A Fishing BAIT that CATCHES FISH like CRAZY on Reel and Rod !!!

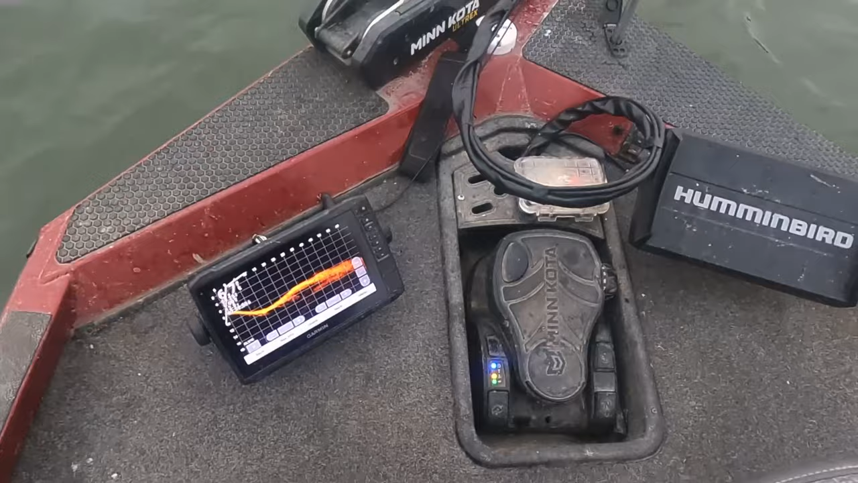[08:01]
uh 59 and y'all can see right here seven
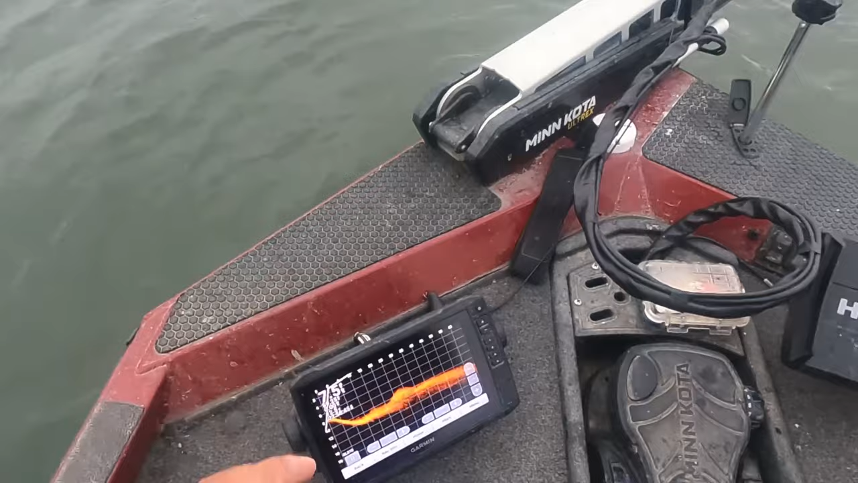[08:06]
feet deep on these overcast cloudy days like we got right here these smallmouth they'll move